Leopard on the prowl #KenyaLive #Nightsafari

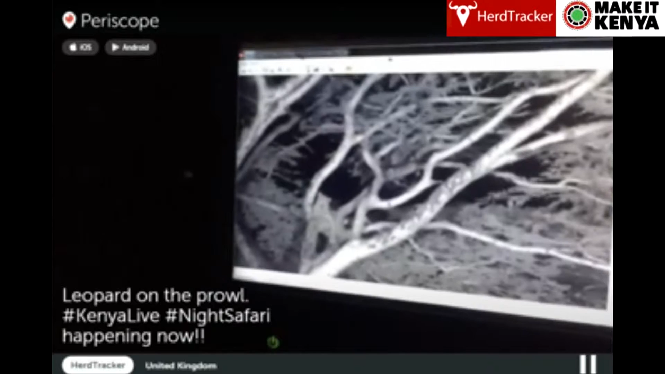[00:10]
we were lucky enough to bump into this fairly young male leopard that's going to probably grow into a very handsome big male and it's
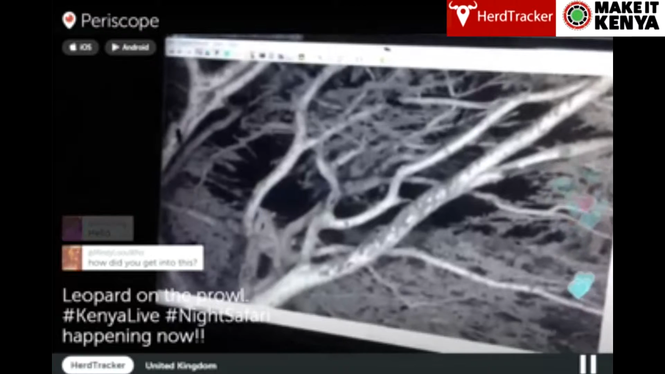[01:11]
and what we're gonna do is what we have here is Jack our cameraman is is filming in pitch black darkness there's no light on it other than IR or infrared light and we're using technology and a in a very low light camera to form form
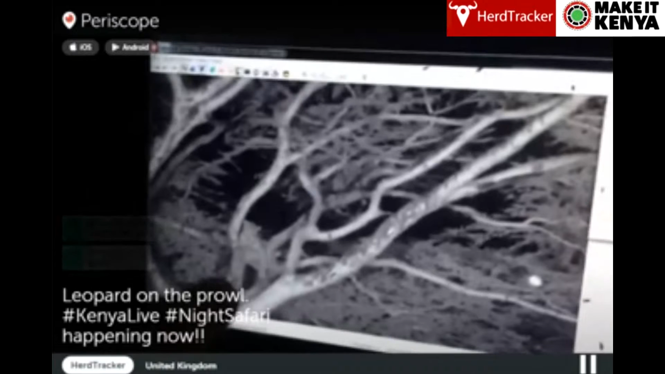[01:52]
relaxed in a in a fever tree and it's
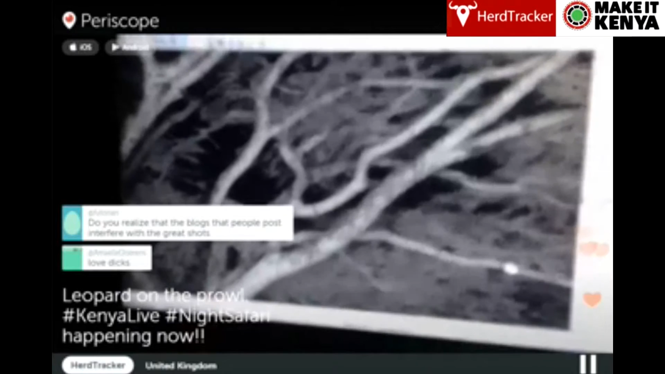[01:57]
about half past eight in the evening or eight o'clock and it's
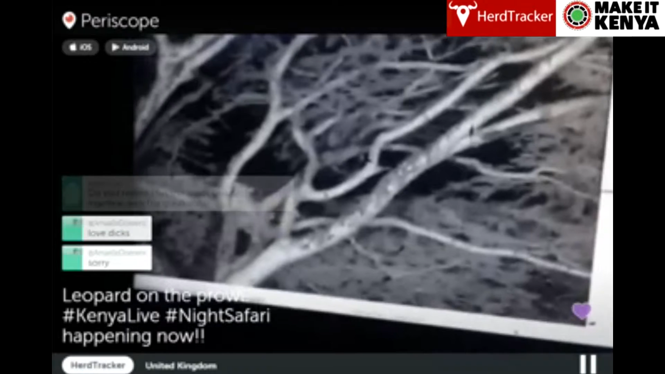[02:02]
there's no moon tonight it's raining and it's completely completely dark we can't see two meters from us and with this wonderful
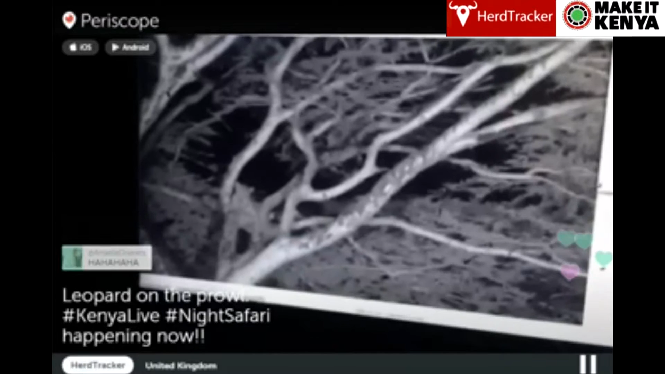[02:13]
low light camera or starlit camera Jacques our cameraman is able to capture some wonderful footage Jacques do you want to say hi to our viewers there?
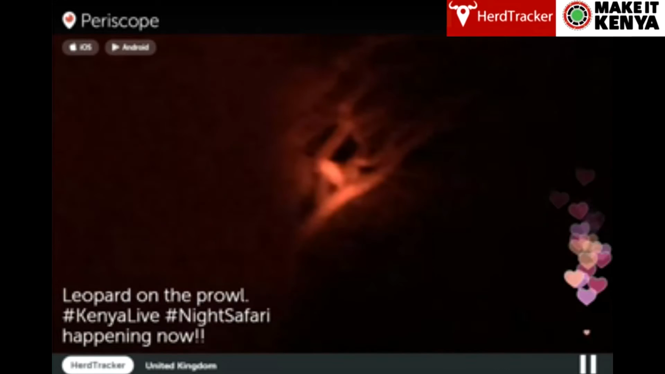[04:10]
so he's probably waiting for the rain to stop before he's going to continue hunting when